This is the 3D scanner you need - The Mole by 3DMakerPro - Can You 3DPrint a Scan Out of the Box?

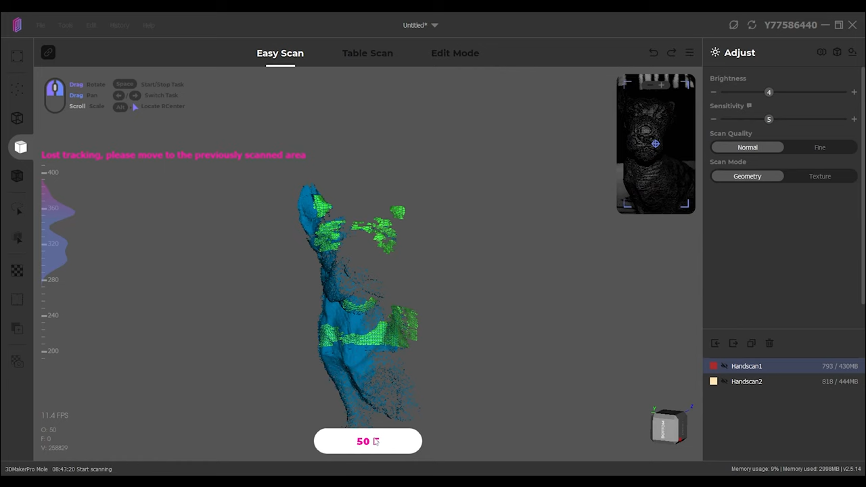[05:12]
We've lost it. There we go, we've got it back again.
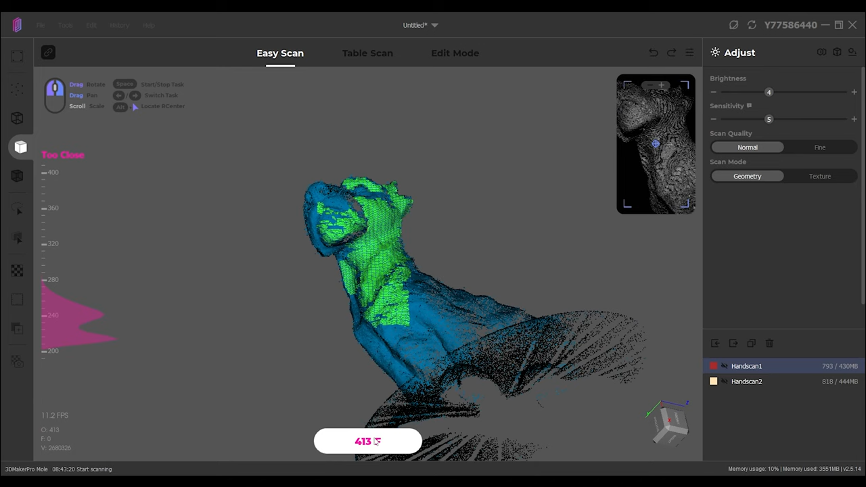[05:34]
There we go, there we go.
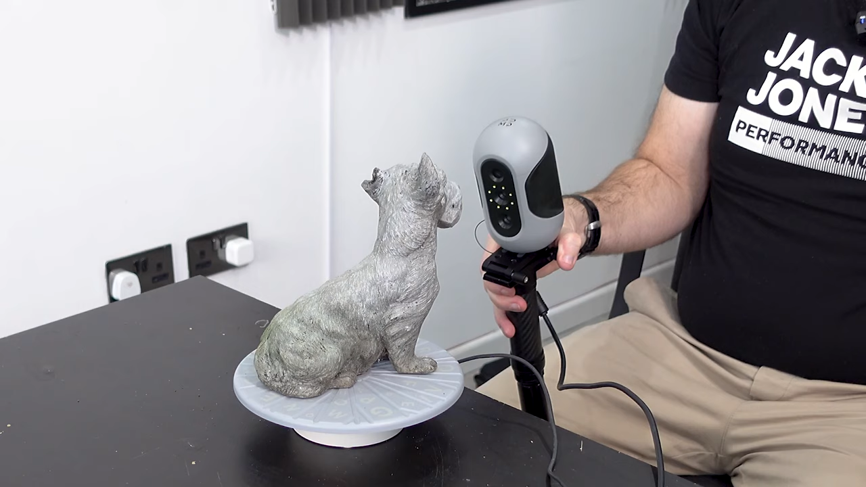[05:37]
So I'm going to stop that. Hopefully all three of those together will give me everything I need.
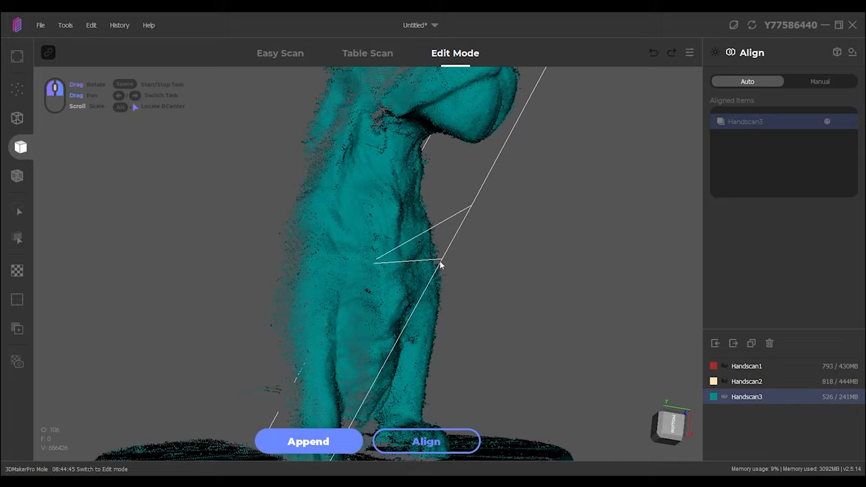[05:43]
Right, well, we've definitely got some information under the chin now, so that's really good.